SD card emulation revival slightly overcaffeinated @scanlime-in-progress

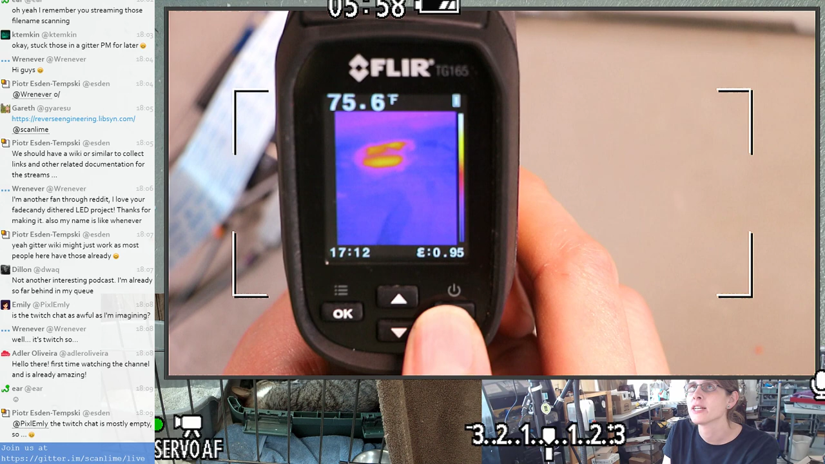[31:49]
On screen: spot 75.6°F
which are in all the cheap IR cameras, basically.
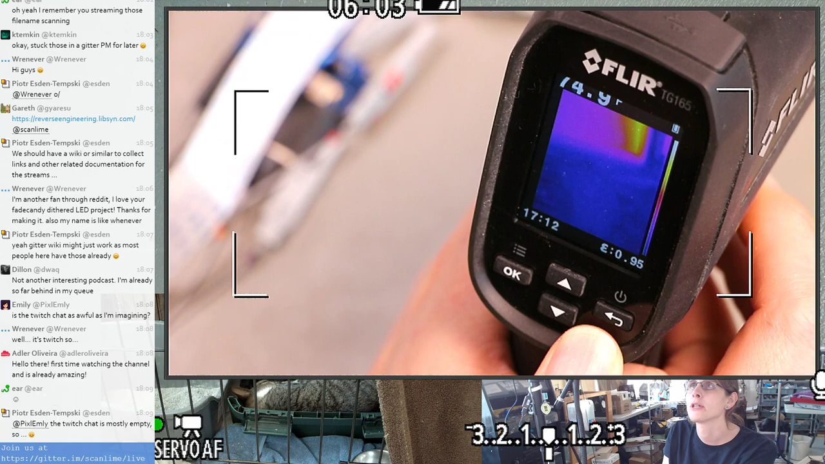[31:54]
They're pretty low res, and it's basically like the FLIR ones that you attach to a phone, except instead of your phone, this has a built-in microcontroller thing.
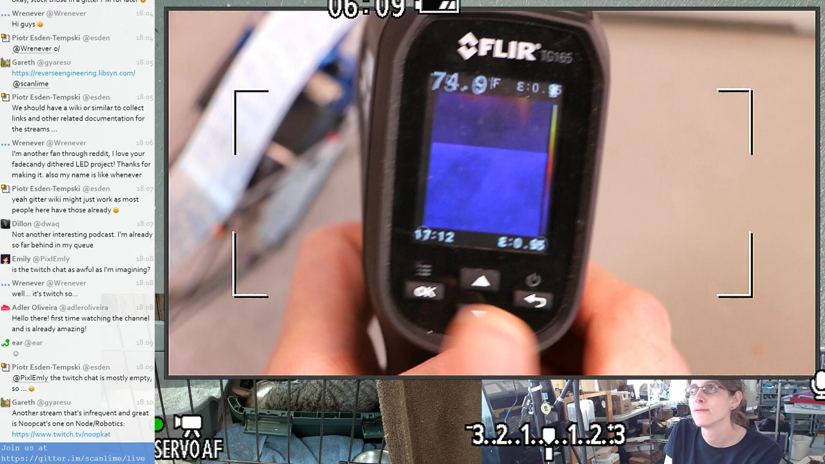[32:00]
On screen: spot 74.9°F
Oh, nice.
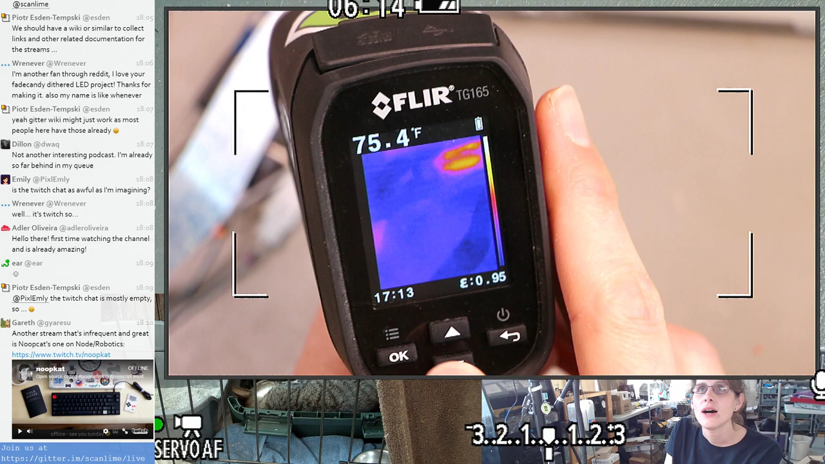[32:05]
On screen: spot 75.4°F
Another good mention from Garrett. Gareth, twitch.tv/noopcat.
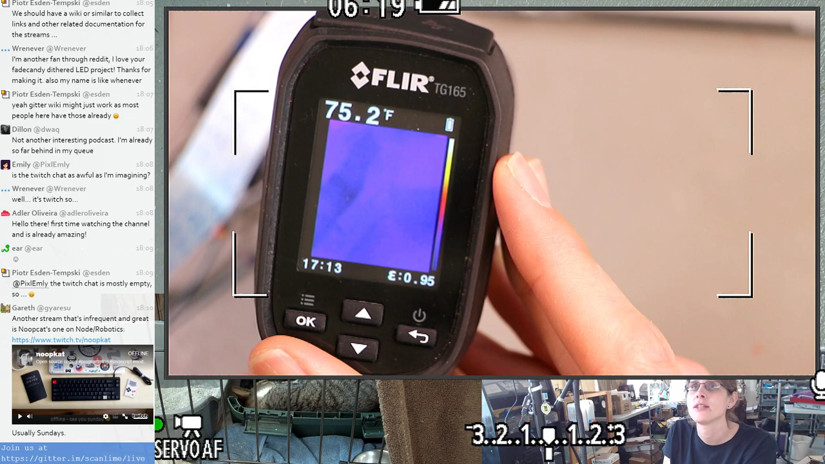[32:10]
On screen: spot 75.2°F
That one's new to me. I'll have to check that one out.
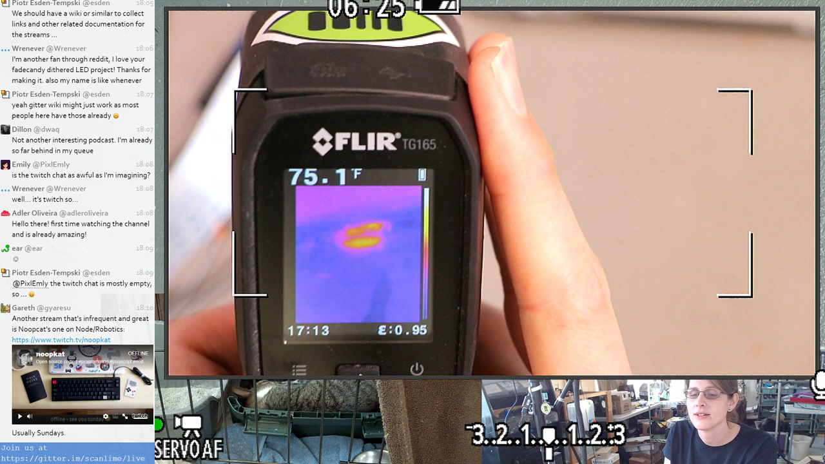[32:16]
That's the Raspberry Pi. Anyway, so, well,
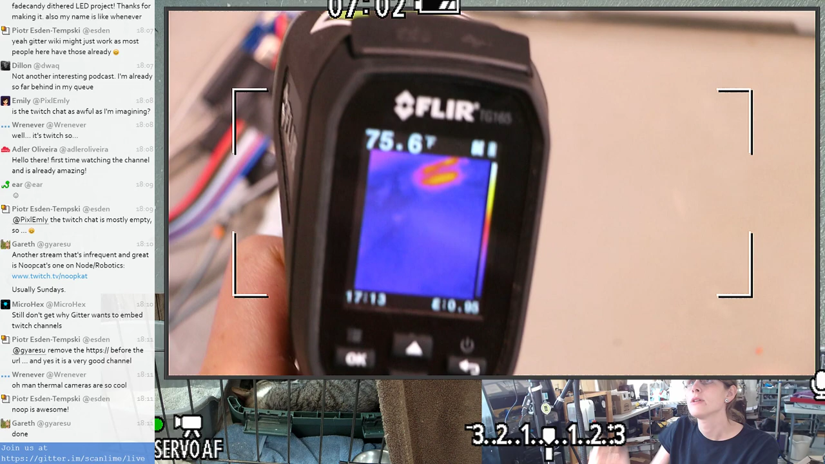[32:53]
On screen: spot 75.6°F
So the SD card icon shows up. You might notice, if you're actually looking at that, like I do sometimes, that it takes a sec to show up.
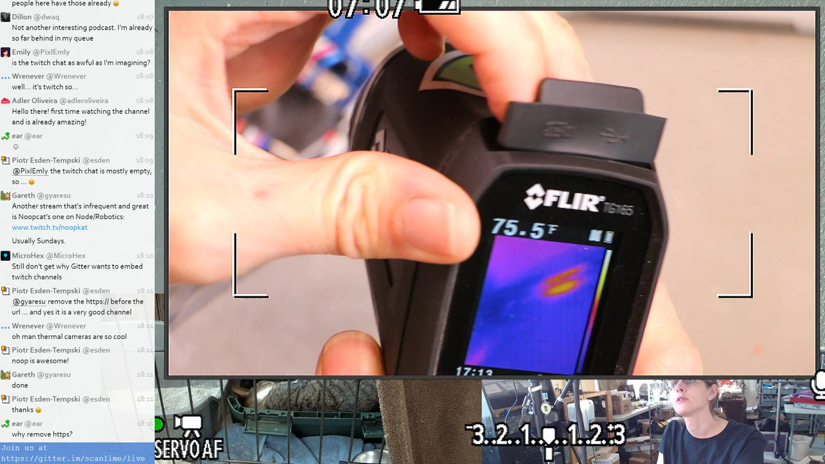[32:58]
On screen: spot 75.5°F
And so there's some procedure it's running to initialize the card, presumably.
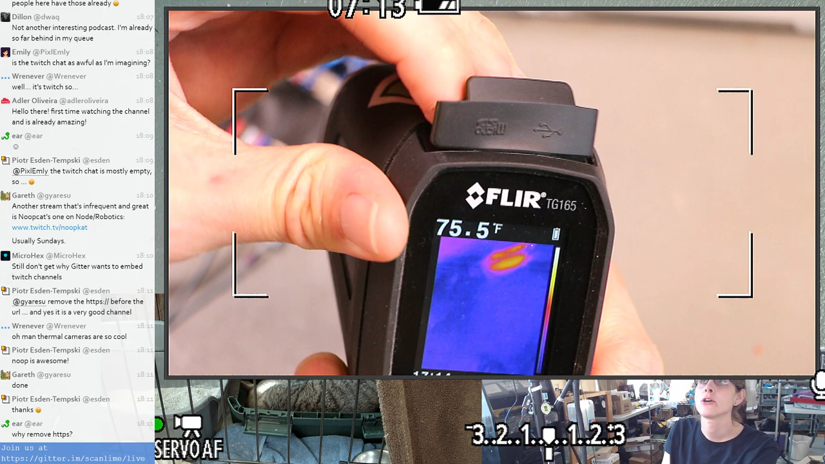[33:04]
On screen: spot 75.5°F
You see the difference between the click and when the icon shows up.
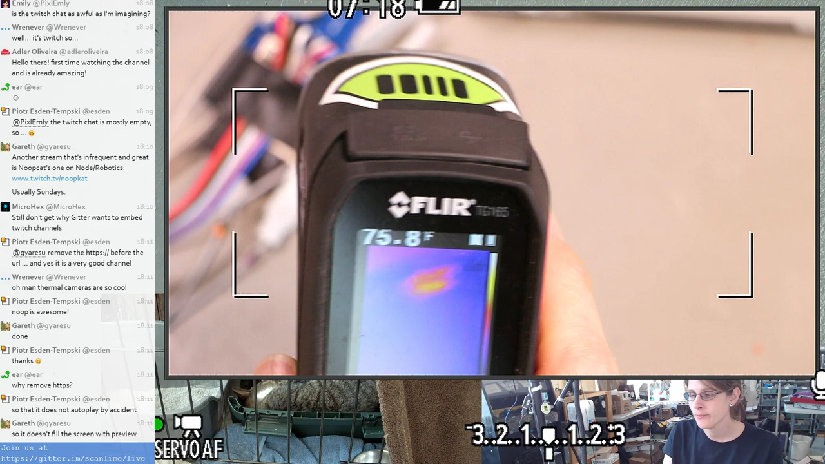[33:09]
On screen: spot 75.8°F
So that's the first clue that the SD card has initialized successfully.
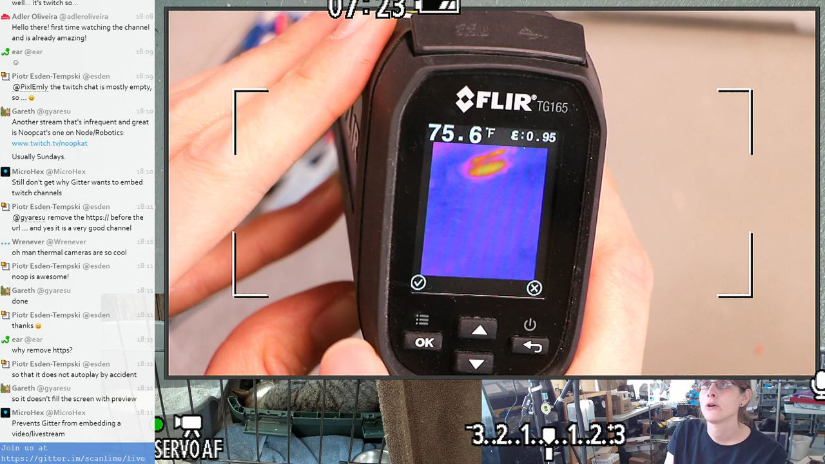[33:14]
On screen: spot 75.6°F
And then you can take a photo, save it, and then it gives you a check mark there. Come on, camera. If you take out the SD card, then...
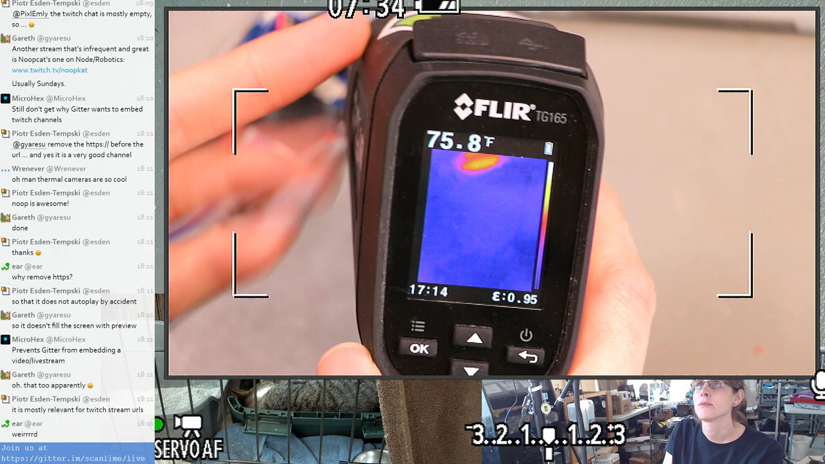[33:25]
On screen: spot 75.8°F
So leaving it hanging in there. Then you can take a photo and choose to save it, but then it's like, nope.
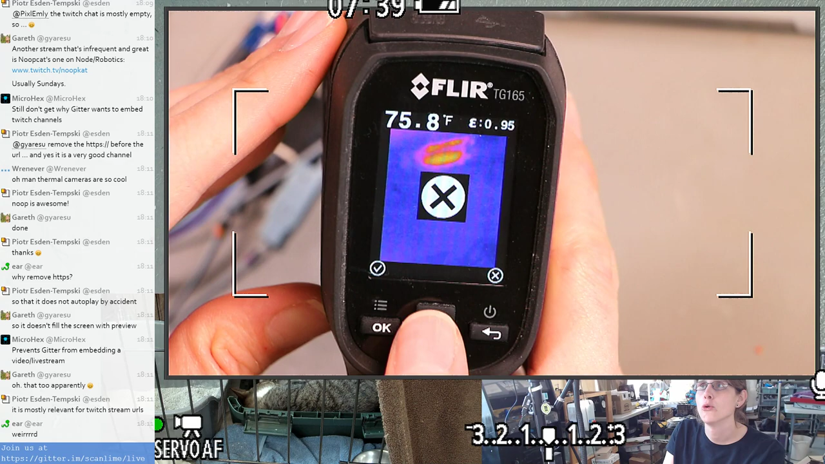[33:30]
On screen: spot 75.8°F
If you take a photo and then put in the SD card, give it a second, just in case. Oh, I guess I waited too long.
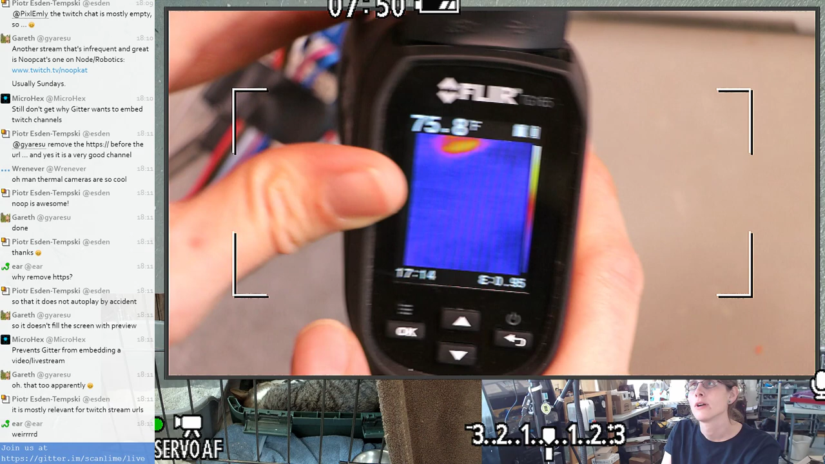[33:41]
On screen: spot 75.8°F
What if I don't give it a second? I'm just curious if it pulls the SD card for insertion right after you save an image.
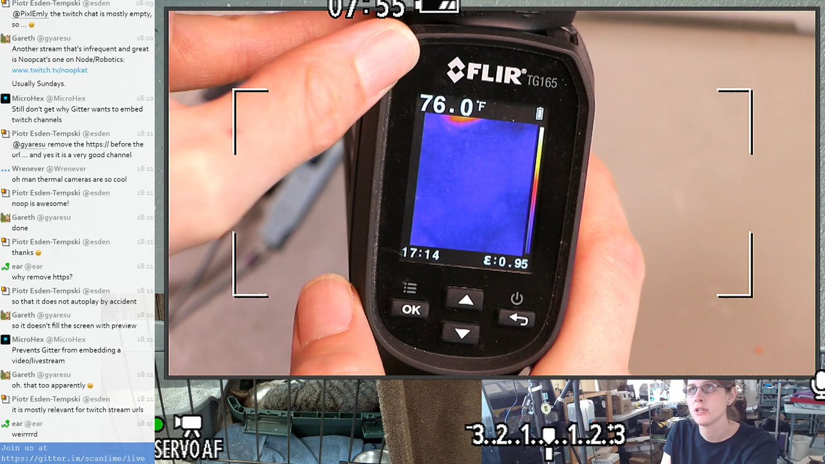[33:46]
On screen: spot 76.0°F
So, take a photo.
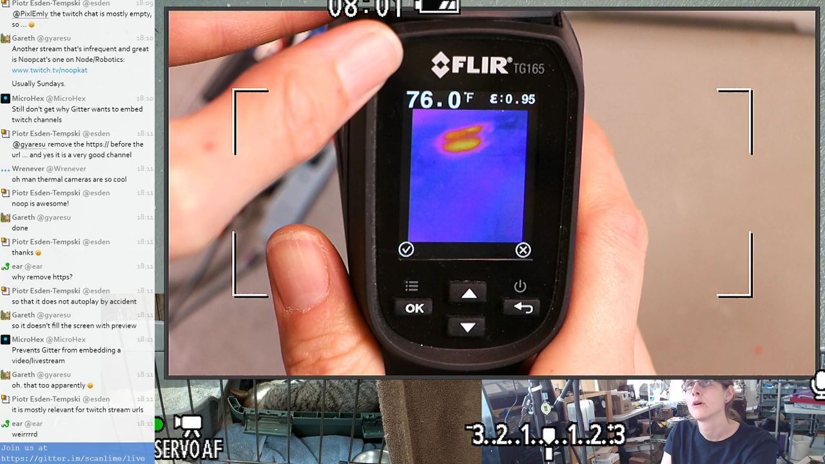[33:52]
On screen: spot 76.0°F
That worked. So I pressed in the card, waited just like less than a second, and then pressed OK, and it saved.
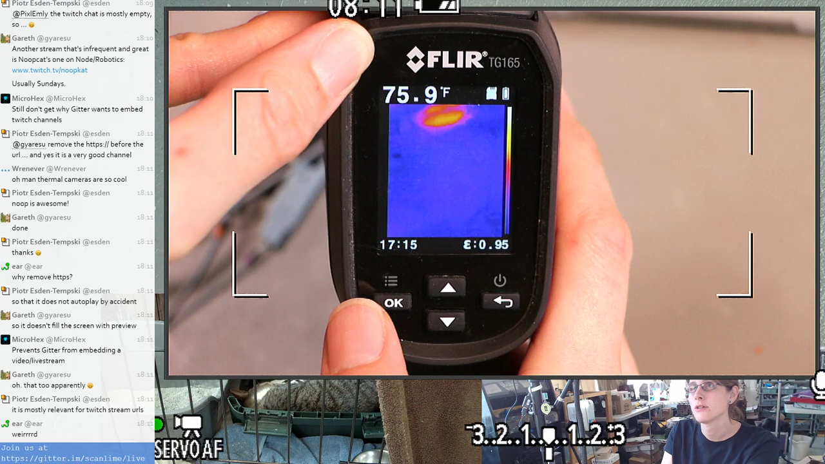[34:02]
On screen: spot 75.9°F
So okay, that's like one kind of test we could do. There's also the firmware loader. So I already actually have an update binary on here.
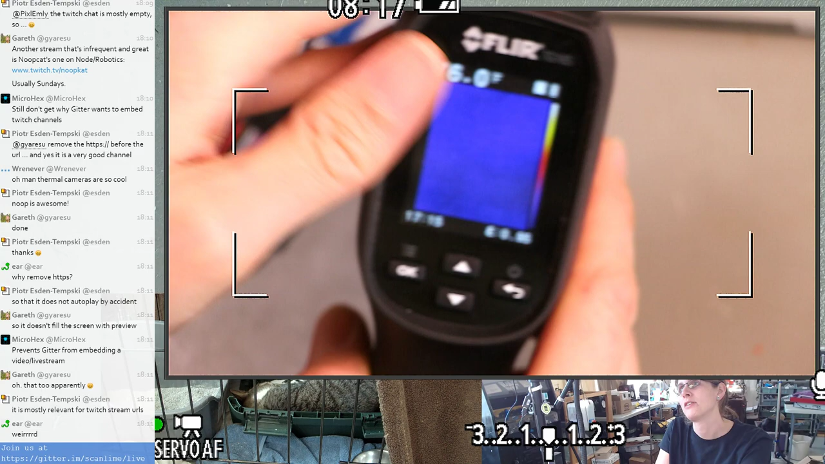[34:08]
It's just the standard vanilla one from the FLIR website.